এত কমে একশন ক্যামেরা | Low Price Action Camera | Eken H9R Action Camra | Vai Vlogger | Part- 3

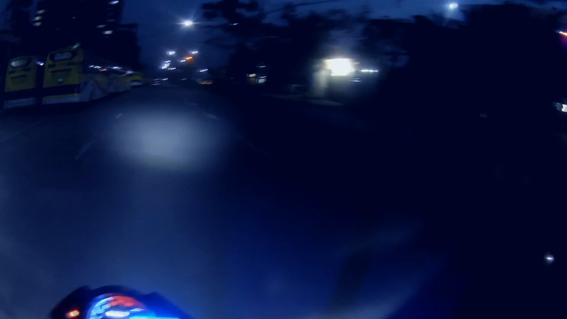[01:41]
তো বন্ধুরা, আমি আর শরীফ এখন ঘোরাঘুরি করতেছি মোটর সাইকেলে, খুবই ভালো লাগছে, ওয়েদারটা অনেক সুন্দর,
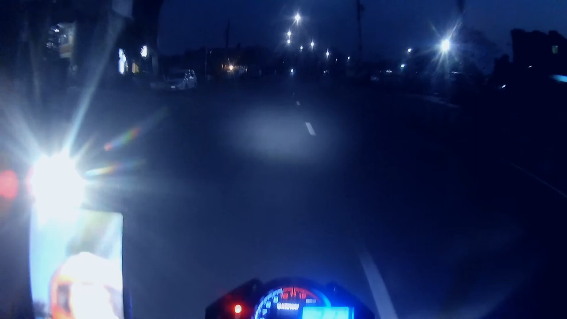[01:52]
তাছাড়া রাস্তাটা একেবারেই ফাঁকা, সব মিলে খুবই ভালো লাগতেছে। তো শরীফ আমার পিছনে বসে ভিডিও করতেছে ওর ফোনে।